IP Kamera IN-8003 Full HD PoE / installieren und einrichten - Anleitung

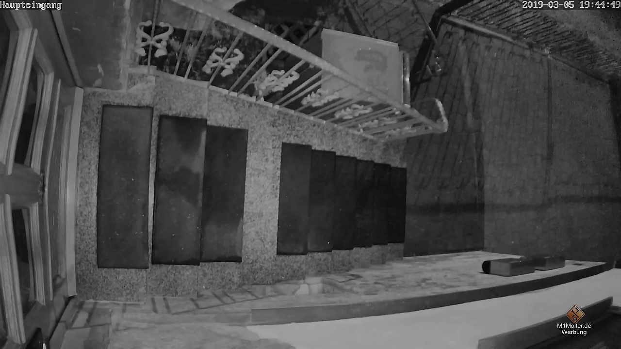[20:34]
Und hier seht ihr dann quasi, wie das Bild, das Videobild bei kompletter Dunkelheit hier mit dieser Kamera aussieht.